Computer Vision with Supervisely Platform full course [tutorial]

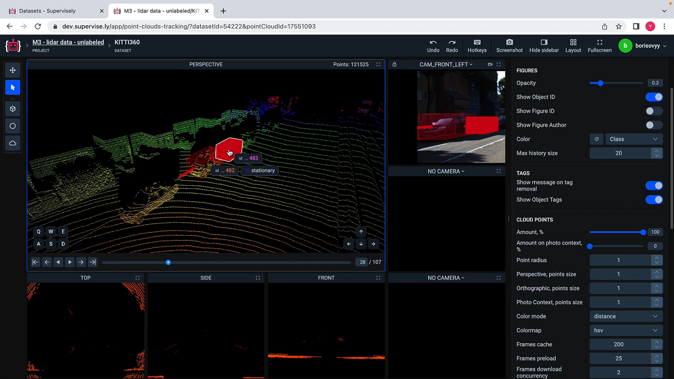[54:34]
stationary uh the stationary uh the stationary check to this to this object to this car and let me uh do the same operation for uh for this for the second car so i will also say that this this car has this
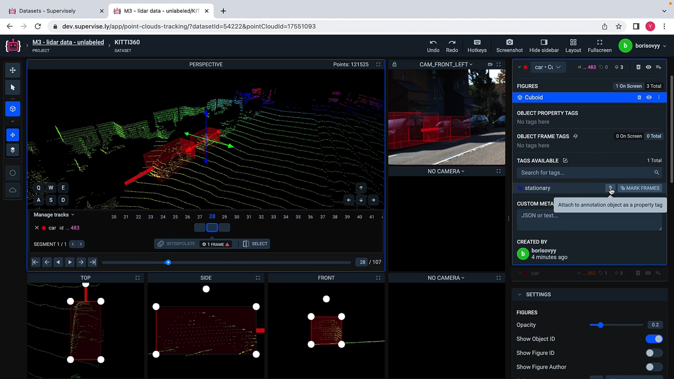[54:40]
stationary property uh across all the across all the uh all the episodes uh and you see that
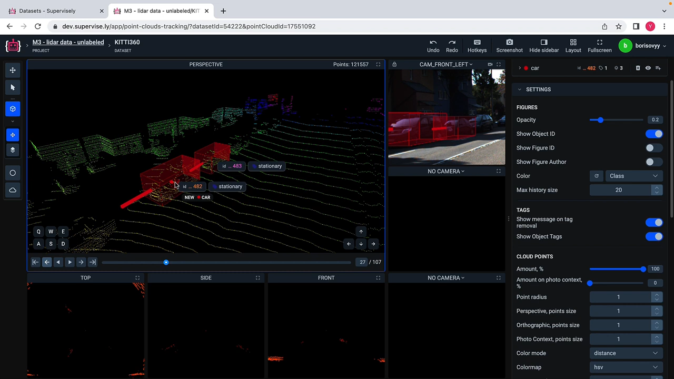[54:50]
you see this two cuboids and this stationary property stationary text that we added to each of those cars um okay let's move on to the next modality
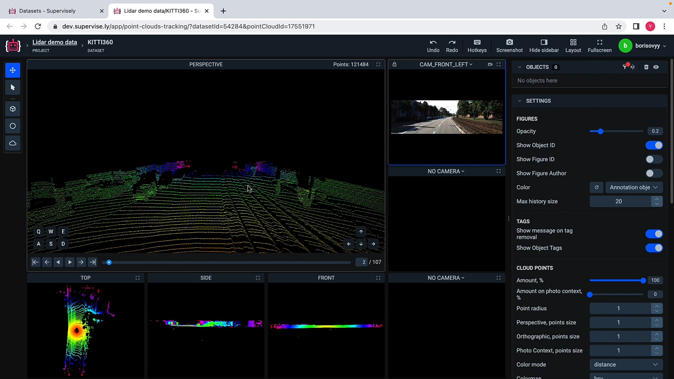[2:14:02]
and i will align myself with this camera and probably i will move forward and somewhere here here here you will see you see this uh two cars labeled uh maybe i can pick a brighter colors here okay so we have these two cars labeled with cuboids and also uh uh also if we if we go further here to the frame number uh 23 we will see actually the same cars also labeled with the cubo with
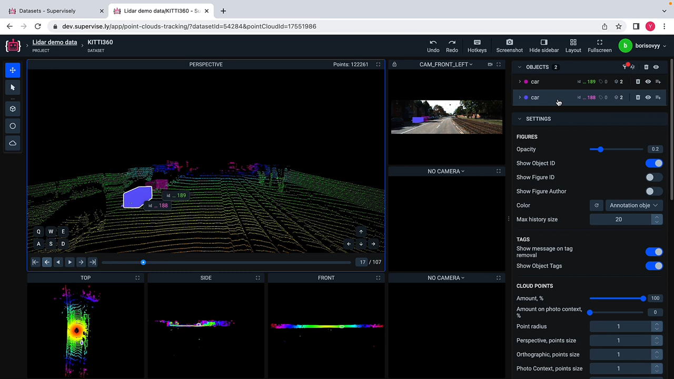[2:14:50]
18 uh frames so we need to interpolate between between these cuboids so let me start with this with this object first so uh this object has uh two figures uh this object has two figures uh on uh one figure
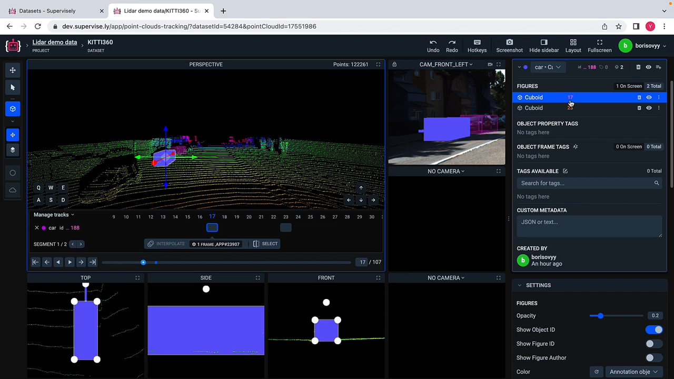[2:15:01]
is uh located in frame number 17 uh and uh the other uh object is located in on the frame number uh 23
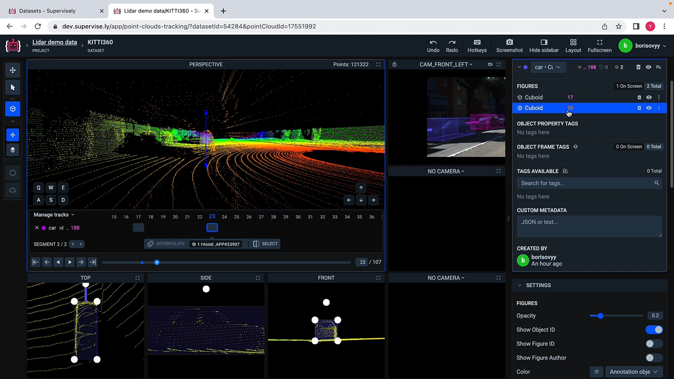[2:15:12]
so and interpolation is quite easy so what i can do i can just click select button and go all the way to the end frame here and click interpolate
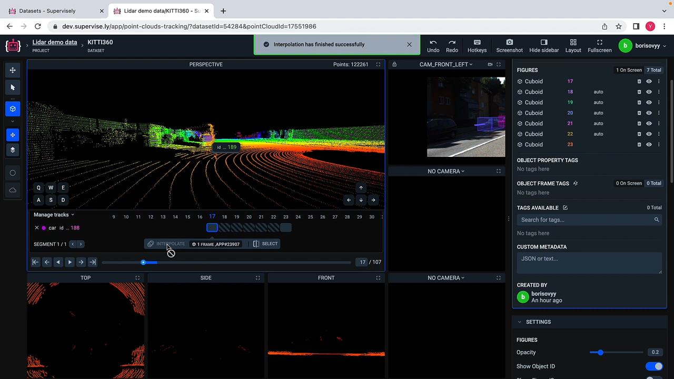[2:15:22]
so that's actually it and let let me show what we have uh what we have achieved so far so i will deselect i will deselect this uh object and again align myself with the camera so uh so this was like our original state but if i scroll further you see
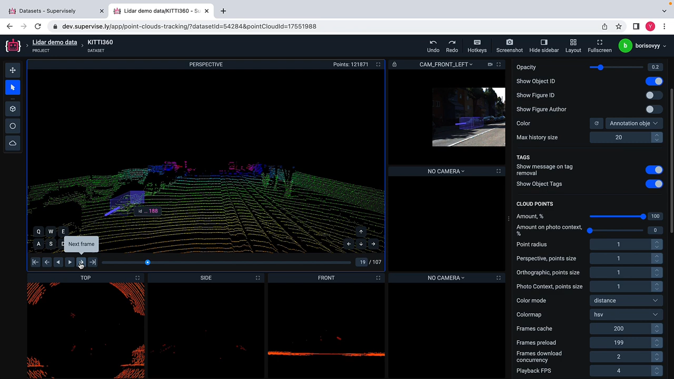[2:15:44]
that uh that we have uh put this uh frame automatically on the frames that were that were not labeled uh so uh let me try to repeat this process with this process with this second car so again i will select this car and this car has two figures as previous one and again i will select uh click select button go all the way to the uh to the top to another annotated
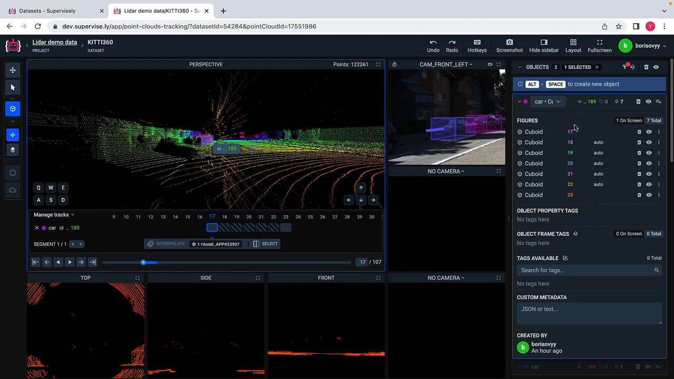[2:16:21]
uh figure for this car and click interpolate and now what we should see if i deselect that tool and again just align myself here um so say if i go here no cars labeled this was a real this
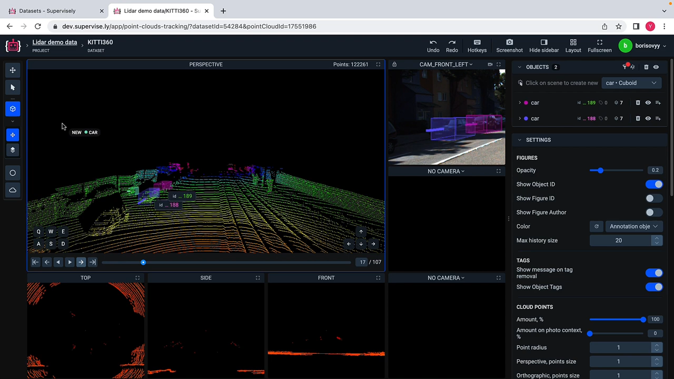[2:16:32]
is two cars was originally originally labeled but but but these annotations on the frame that i'm showing right now to you uh were generated uh automatically
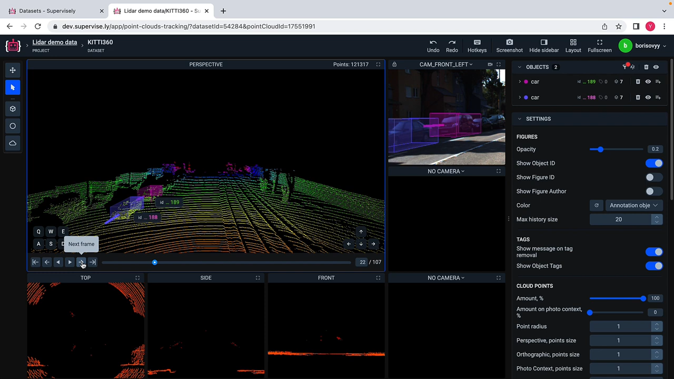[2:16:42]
so this was the last frame that uh this is this was actually also labeled frames and if i open uh click on a object here
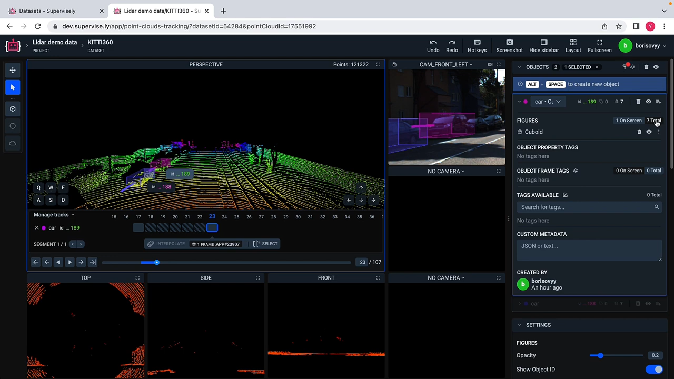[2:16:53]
i will see that that these figures this figure was placed like manually and there is little indication here uh that these figures were placed automatically so the next thing that i would like to do is to process uh this the entire point cloud episode episode with the
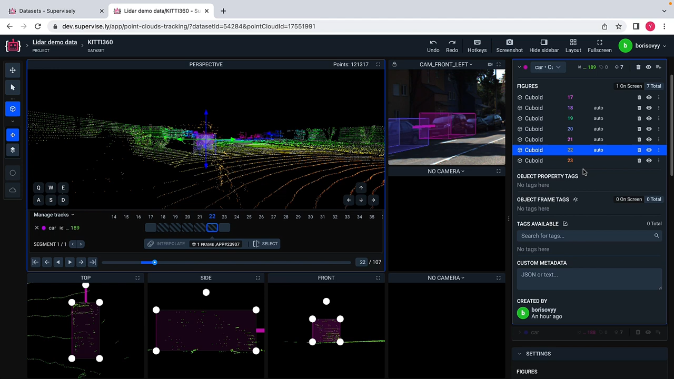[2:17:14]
model that we have previously deployed so let's do that